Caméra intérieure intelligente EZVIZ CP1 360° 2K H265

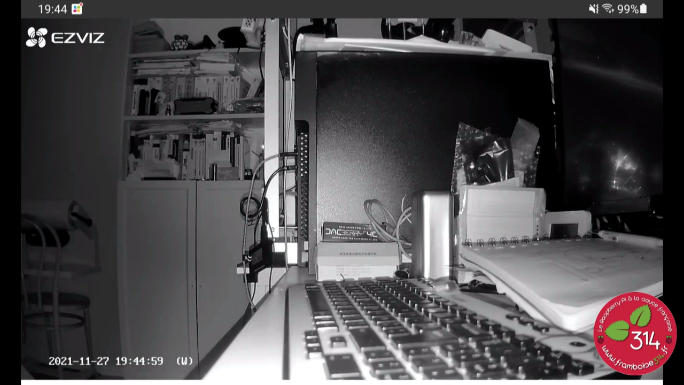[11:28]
Voilà donc on a globalement une belle qualité Avec cette caméra